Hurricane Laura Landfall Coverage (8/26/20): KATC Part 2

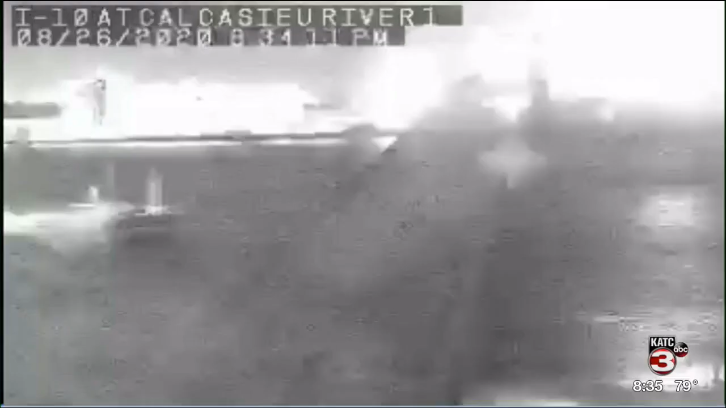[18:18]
your your tablets are going to be very important in the days ahead because you know power might be an issue. And Marcel, look at this the I-10 bridge. Yeah, I-10 bridge in Lake Charles.
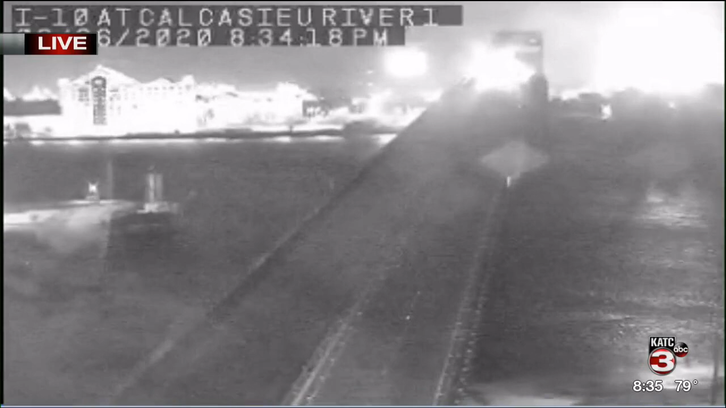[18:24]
We looked at it a little while ago at the latter part of the evening a couple hours ago. We were noticing the changes there and that camera, you know, swaying backwards and forwards and the waves. You can't see the water at this point because of nightfall, but that's the I-10 bridge in Lake Charles. Cars still moving out there.